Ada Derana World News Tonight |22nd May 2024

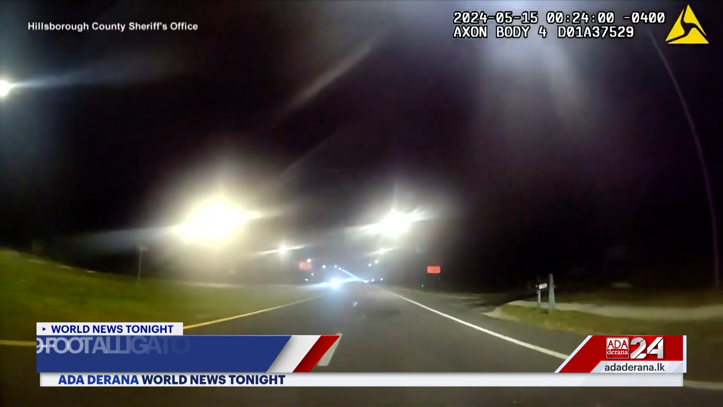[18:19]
This alligator seemed to be taking a nap right in the middle of a floor of a street.